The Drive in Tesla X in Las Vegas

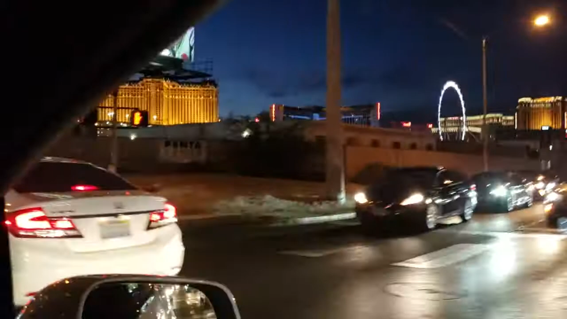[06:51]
That is Bellagio. What is it? I think that is Paris.
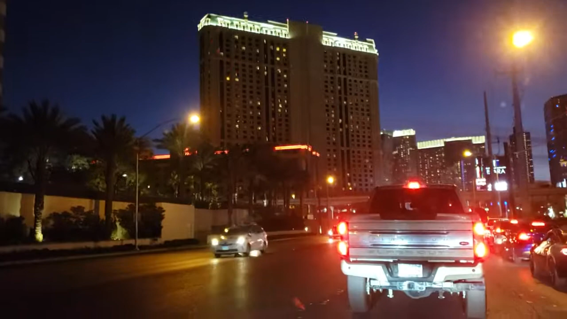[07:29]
That is the Hotel Anmata. Paris, the Hotel Anmata. Frontal tower.